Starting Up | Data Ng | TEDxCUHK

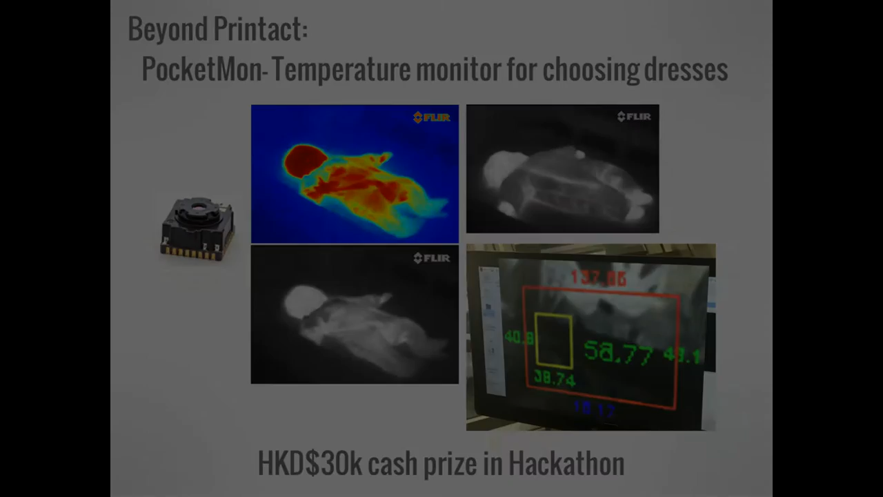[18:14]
It's long-toothed. We show a thermometer and also the monitor for the heartbeat for the babies.